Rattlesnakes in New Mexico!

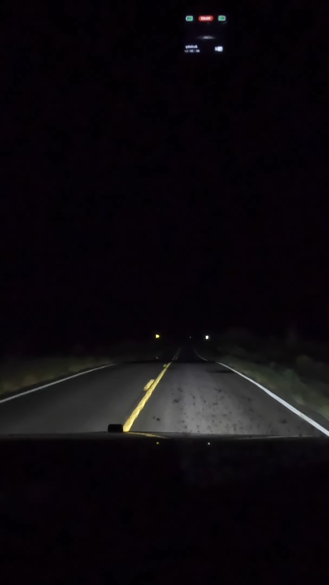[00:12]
Well, things are suddenly looking a little bit different. There's a big storm. It doesn't look like it's going to hit us. But it is very close and the wind is just intense right now. So it could be just that one snake for the night. And that would be fun. So I'm going to stay out here for a little bit longer.
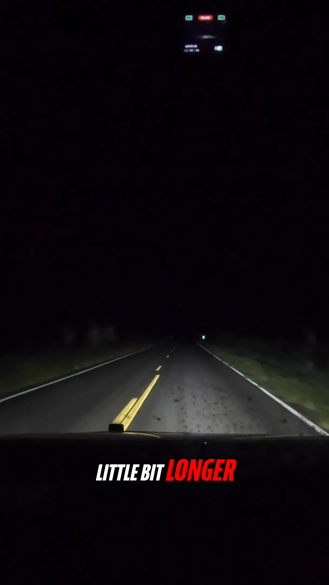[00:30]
And if I don't see anything in the next hour or so, I'm going to call it a night. As soon as I said that, a snake showed up in the road.